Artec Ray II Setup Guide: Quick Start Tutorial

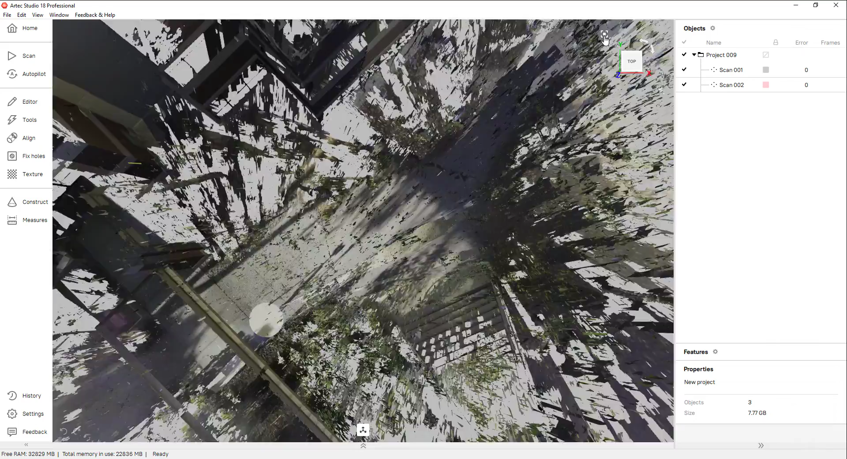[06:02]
the scans should open up in their real-world positions from each other. Any color captured is also applied to the point clouds for a preview as well.